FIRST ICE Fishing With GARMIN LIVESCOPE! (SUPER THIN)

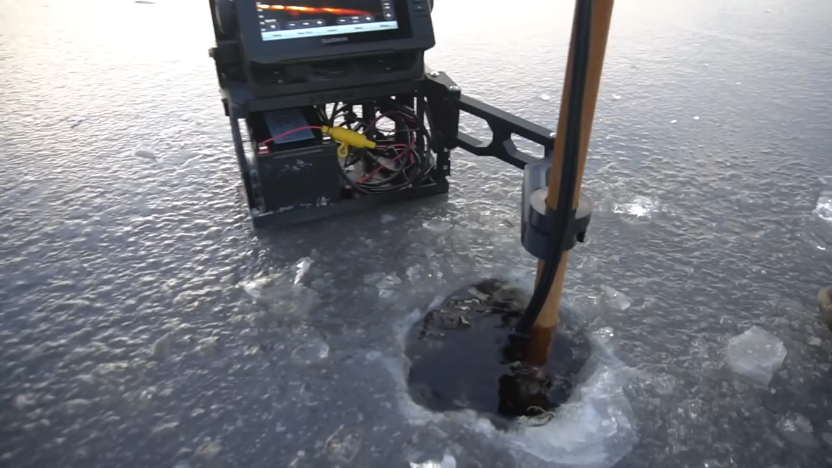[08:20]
water right now it's about 13.3 feet I got it scanning in forward mode so this
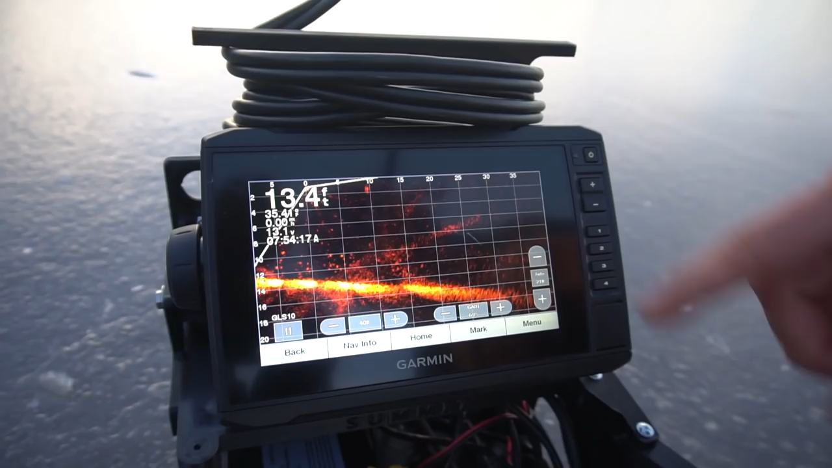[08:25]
this is pointing directly out in the middle of the lake I got it set 40 feet
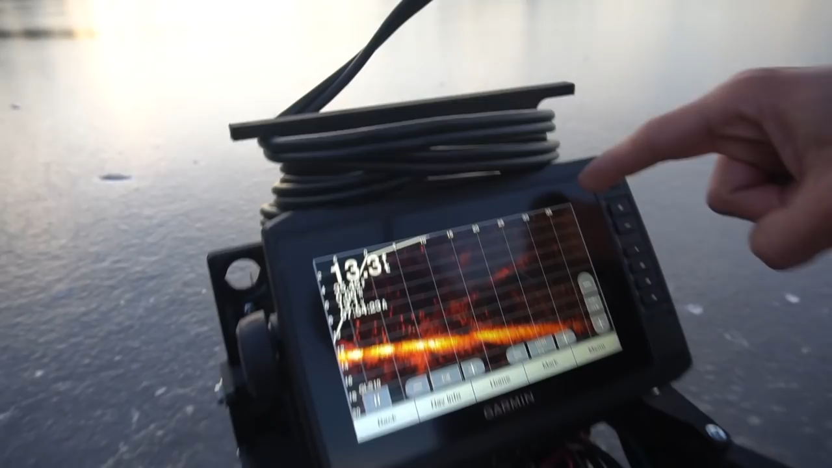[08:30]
out right now and as you can tell all of these specs right here these are all fish
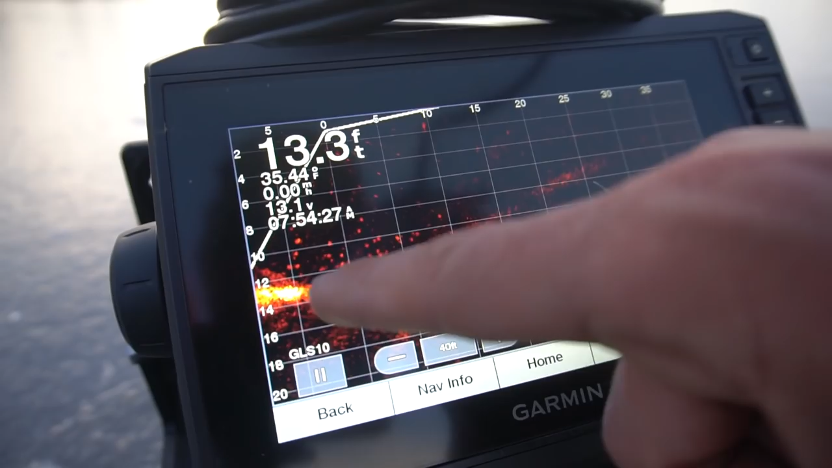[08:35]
On screen: depth 13.3 ft
right here I have it in forward mode I can flip it into down quick
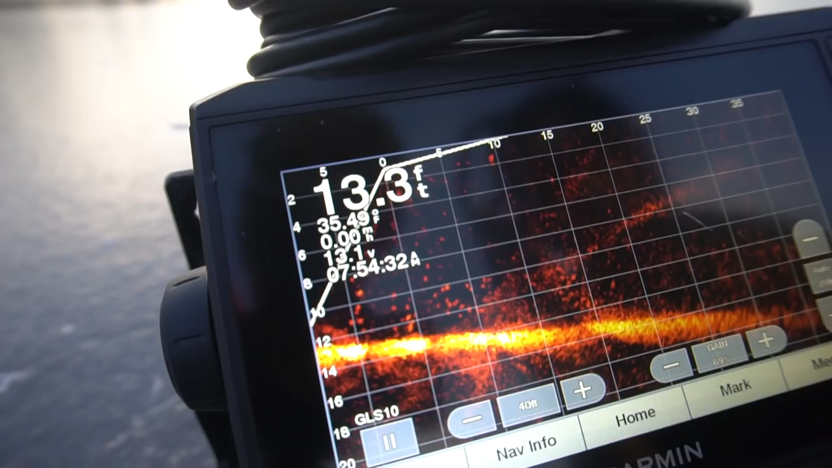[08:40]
On screen: depth 13.3 ft, water 35.49°F
here just like that I'll click it in tighten this back down this
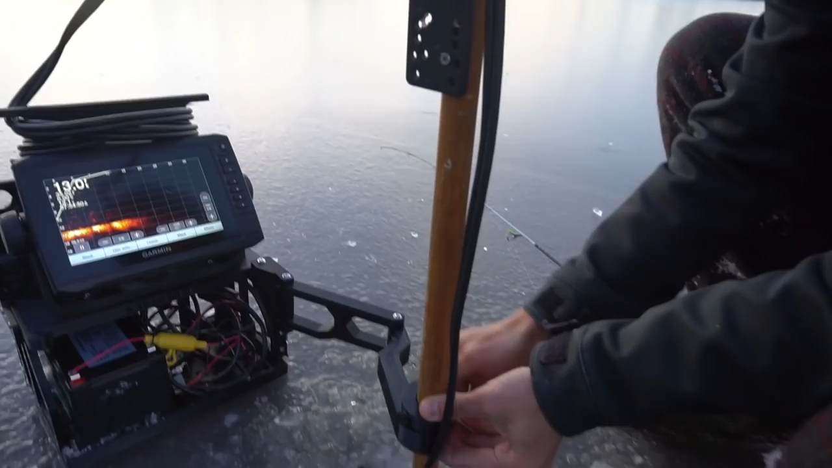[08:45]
actually works extremely well I got to modify it a little bit but this is actually the summit fishing unit for
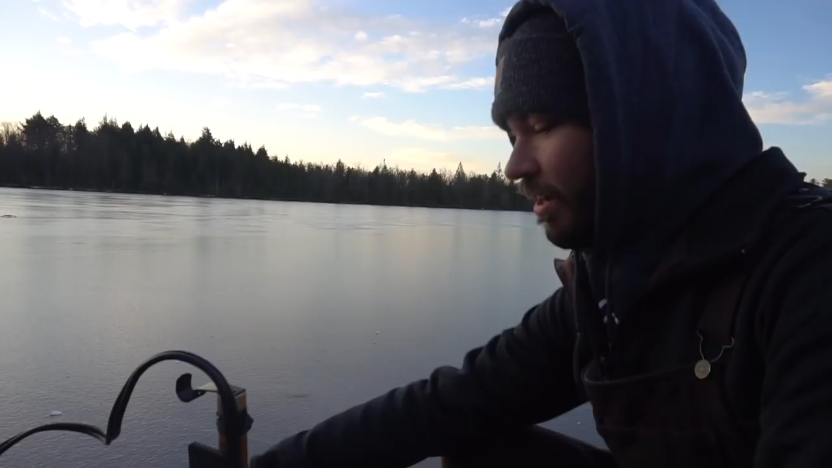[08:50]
the shuttle versus the actual Garmin ice fishing bundle I had to assemble that myself but the thing's sick first drop down to 2020 here we go so as you can tell now we've got it in
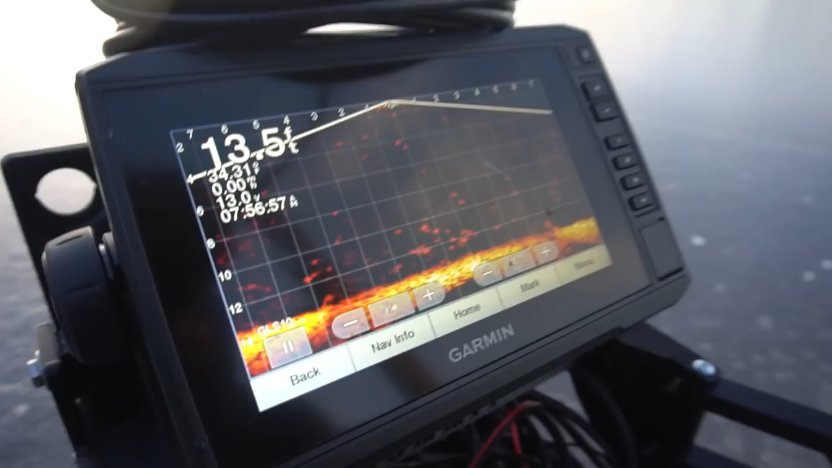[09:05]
On screen: depth 13.5 ft
downward mode and it is a little bit different so this should help
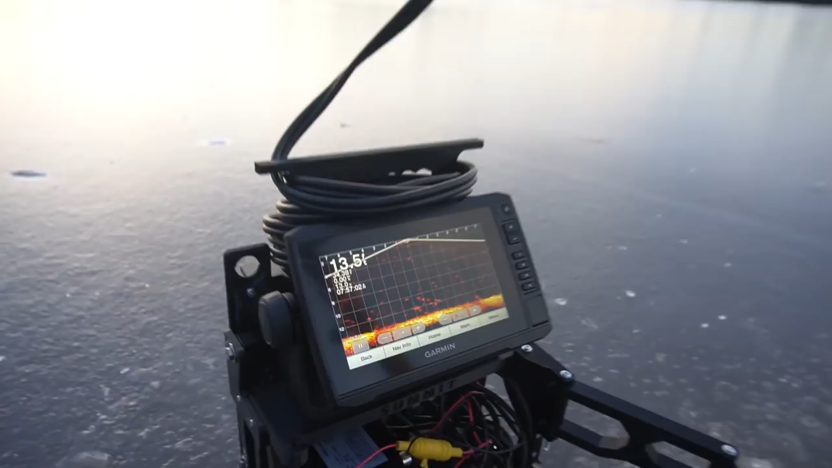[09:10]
us once you're on top of the fish like this we've found a school we're basically directly above them oh yeah check that out I can actually see you jigging on
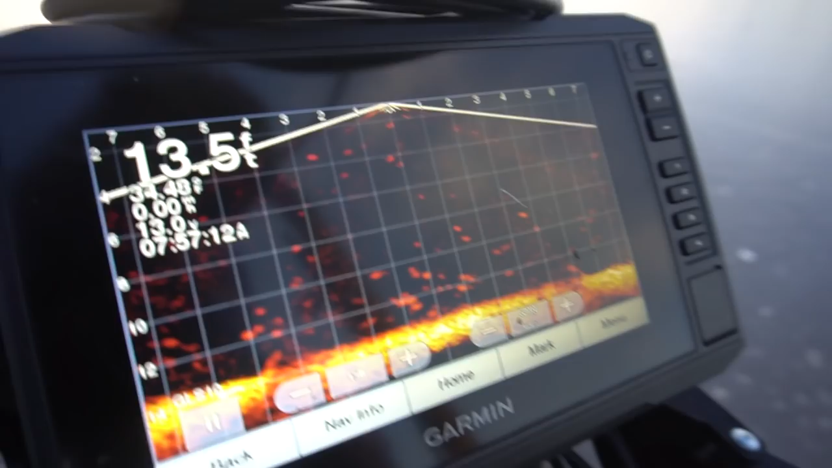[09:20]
On screen: depth 13.5 ft
there let's see here yeah it's 13 feet deep and you're at about
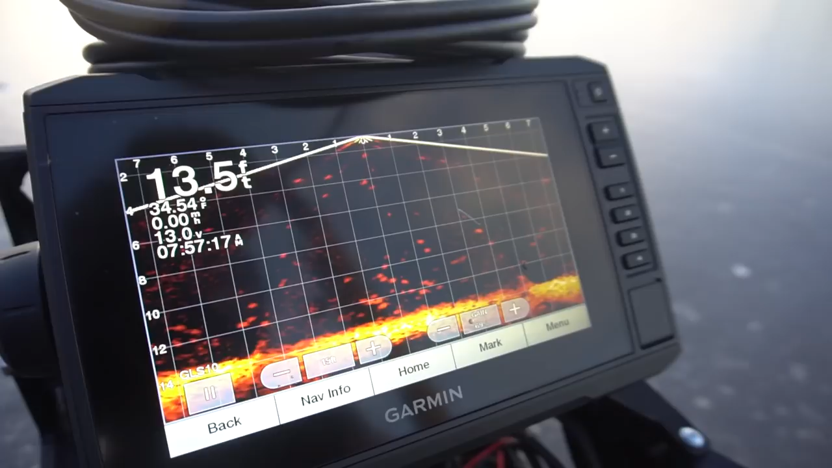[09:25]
10 feet maybe just a little higher holy cow that is pretty awesome